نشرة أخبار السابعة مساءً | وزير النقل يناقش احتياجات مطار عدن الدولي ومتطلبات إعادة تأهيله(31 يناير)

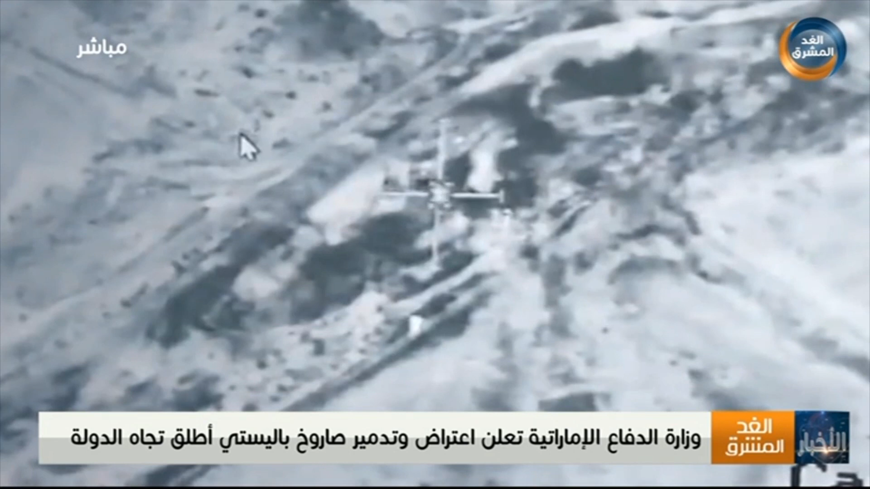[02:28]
وقالت وزارة الدفاع الإماراتية في بين اللهان القوات الجوية الإماراتية وقيادة التحالف نجحت في تدمير موقع ومنصة الإطلاق في محافظة الجوف بعد النجاح في تحديد المواقع المعادية كما أكدت الوزارة أنها على أهبة الاستعداد والجاهزية للتعامل مع أي تهديدات هذا العمل الإرهابي الجديد لقى إدنات عربية ودولية واسعة وسط مطالبات المجتمع الدولي